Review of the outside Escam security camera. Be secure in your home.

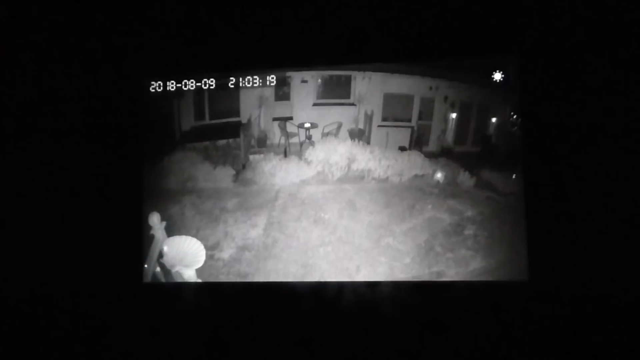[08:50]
sees and as you can see rather excellent night vision and that's what we need for security isn't it we do need to be able to see pretty much in the dark when we can't see we need the camera to do it for us